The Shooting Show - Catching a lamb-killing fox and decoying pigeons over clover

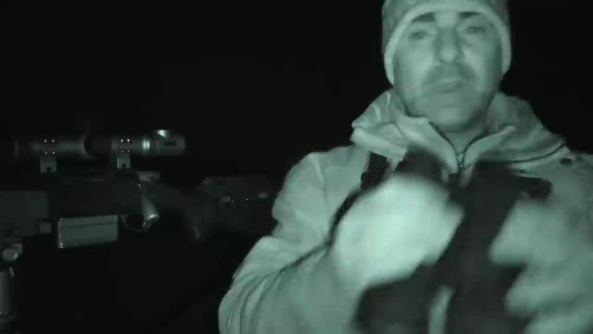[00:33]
Right, so this evening I'm again watching out over the lambing fields. This is a piece of garage ground that I've come down to just give my hand to thin a few foxes out. So this evening I'm using all Pulsar stuff.
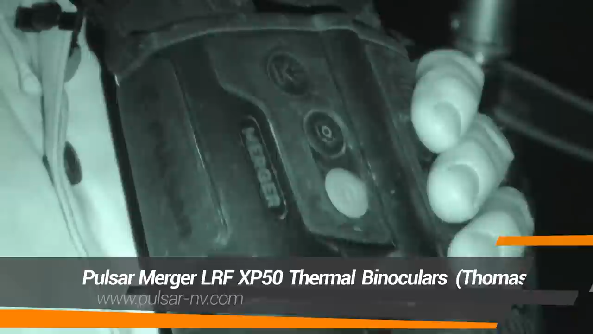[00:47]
I've got the Pulsar Mergers thermal binoculars here, and I've also got the Pulsar Duo. So I've got a nice complete thermal setup.
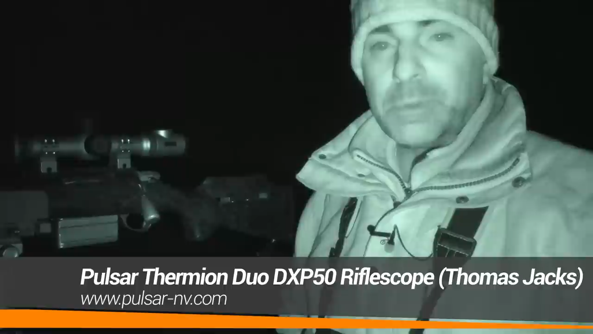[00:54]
We've had a good old thin out on the foxes lately. We've hammered an awful lot on this ground,
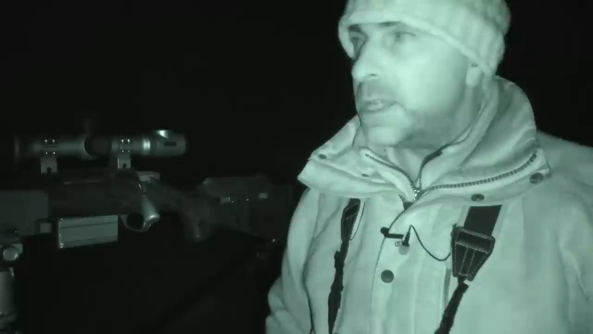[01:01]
but we've lost a lamb in this field last night.
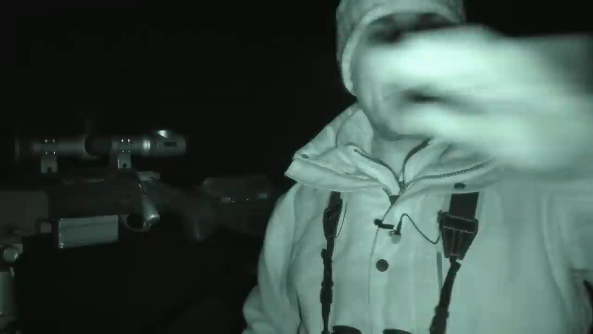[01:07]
So I'm standing here, I've got a good view out across the banks in front in amongst the ewes and lambs here.
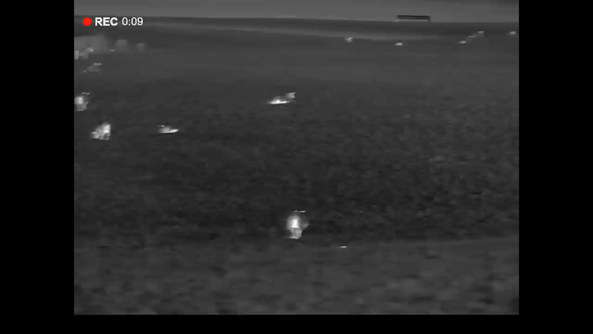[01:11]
It's also a good spot here because foxes tend to come down.
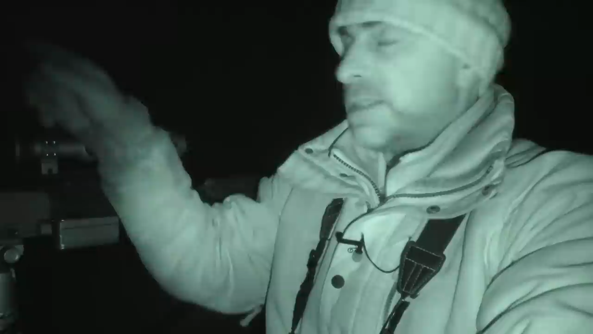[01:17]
There's like a little sort of cut through, if you like,
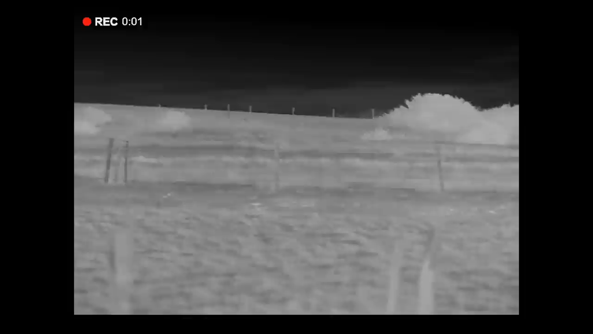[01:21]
between the bushes over the back there, and foxes tend to come down across the road,
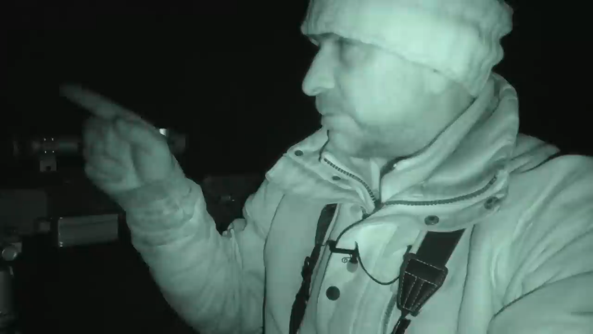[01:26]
which is just next to me, and come down through this valley.
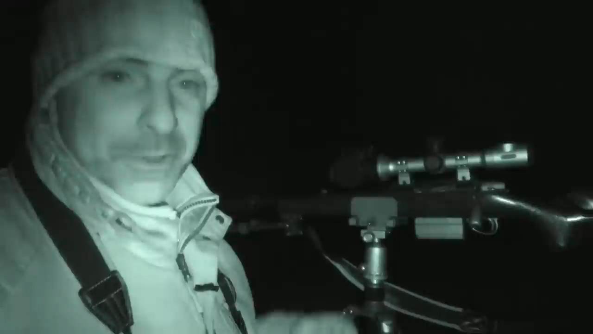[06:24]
Fox come over the hill, Gary gave me a shout and said, Fox incoming, and turned the rifle around. Sure enough, Fox was coming over the top again, and that one came in, was just trotting straight down towards me, didn't he? Call it nothing. It was just coming straight down, well, basically towards this valley full of ewes.
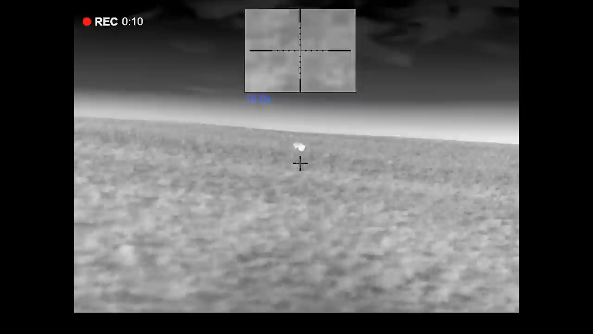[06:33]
Got to within 65 metres of me, bang, thump, down it went.
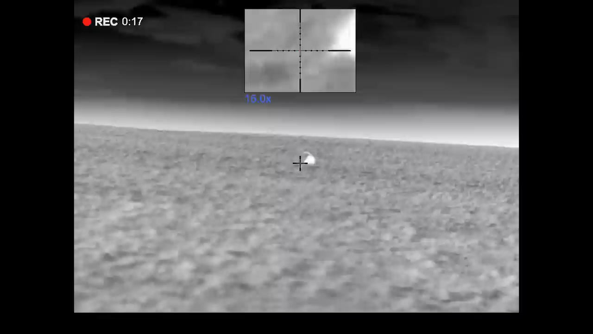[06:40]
So another one to the Pulsar Duo there, and second one for the evening, all in about half an hour, so good start.
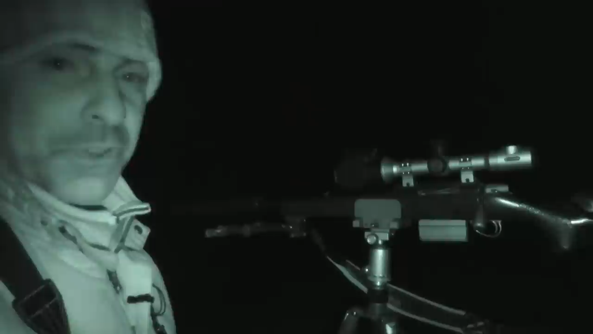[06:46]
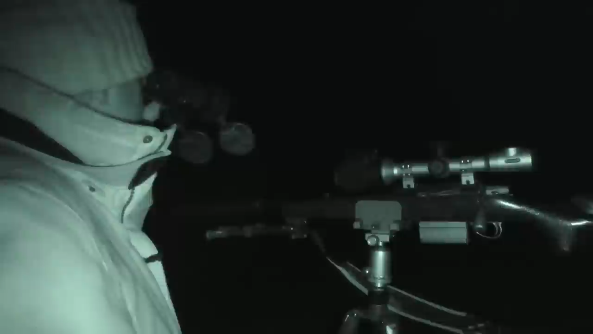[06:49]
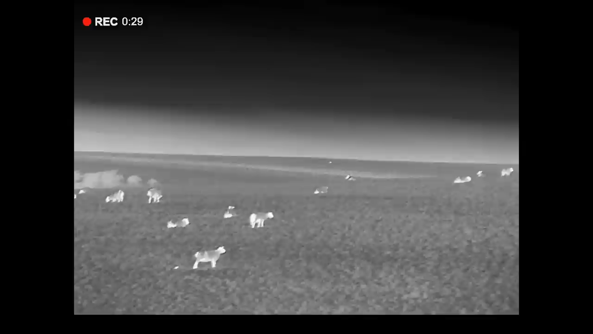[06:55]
So I've got another fox right out the back there, he's at 500 metres.
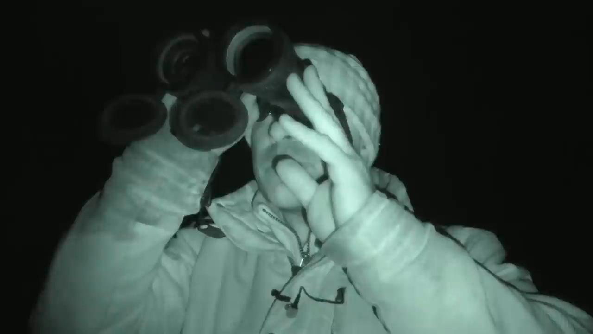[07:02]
And keep an eye on him, see if he wanders in this direction.
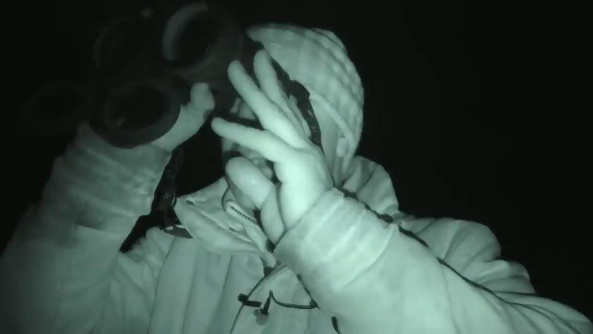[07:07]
He's a bit far at the minute to walk out to.
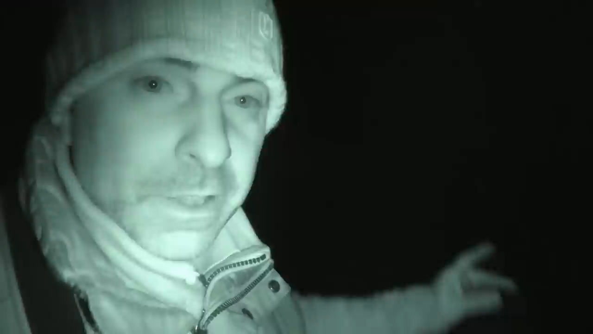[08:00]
and there was another fox sniffing the last one shot not more than probably 10 minutes ago, and it was just standing there sniffing it, and that was, I'd say, about 65 metres, that last one.
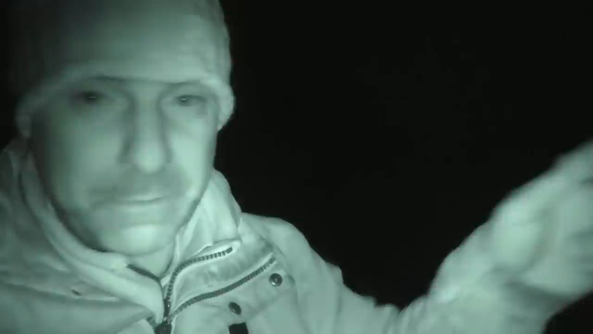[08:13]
So I just turned around, got on the rifle, bang, thump, another one down. So that's three, and I've been out an hour now.